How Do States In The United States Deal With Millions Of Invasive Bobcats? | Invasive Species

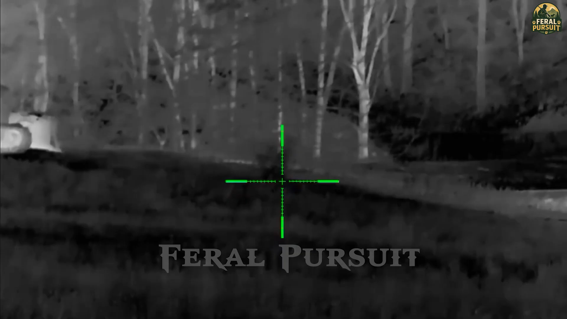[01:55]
I have no idea for your enemy. electronic sound simulator that mimics the calls of my prey, luring the bobcats into range.
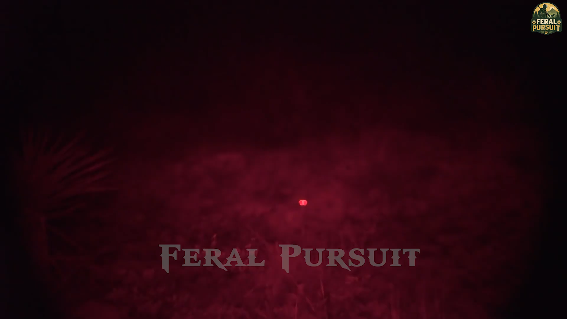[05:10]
My heart pounded, this was not a planned hunt, and my experience was limited, but instinct took over. I caught my breath, raised my rifle, and pulled the trigger.
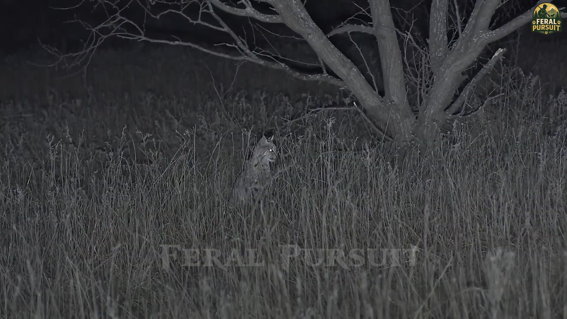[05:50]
Oh, it's big! Dawn! Is this a second night?